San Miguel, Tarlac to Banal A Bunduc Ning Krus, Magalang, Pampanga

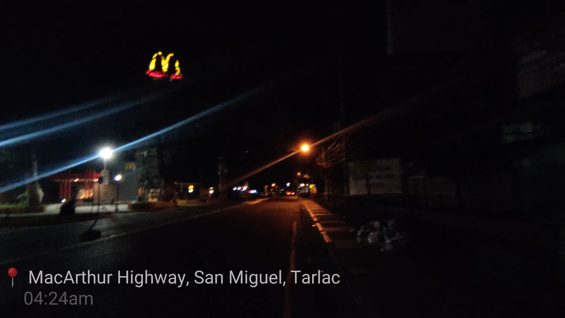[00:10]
Mula dito sa San Miguel Tarlac, papunta muna ako ngayon sa 7-11 Capas,
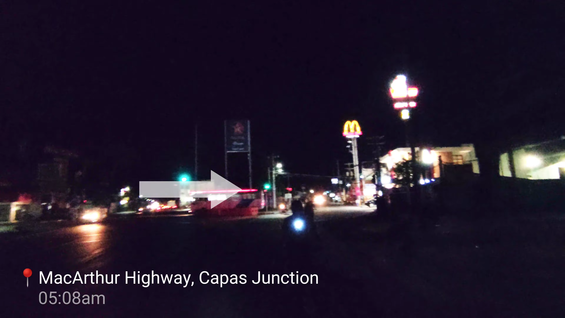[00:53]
Dito naman kami dadaan papuntang Conception, Magalang Road
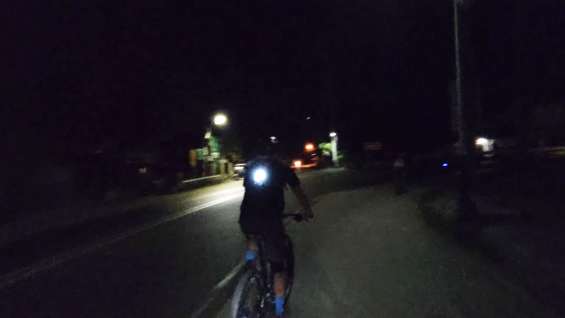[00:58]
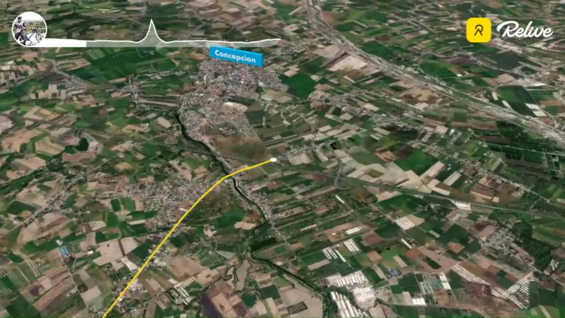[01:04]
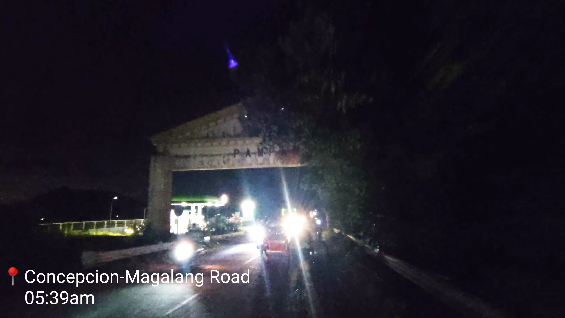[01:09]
Nandito na kami sa Arko ng Pampanga At padiretsyo naman kami ngayon sa Soy Mami House sa Magalang Pampanga Para doon kumain
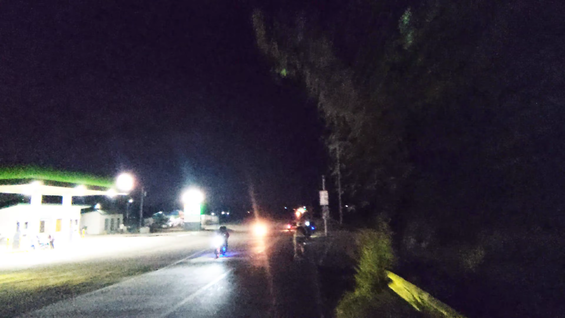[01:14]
at magpahinga na rin bago kami magpatuloy sa pagpadyak papuntang Banalapundok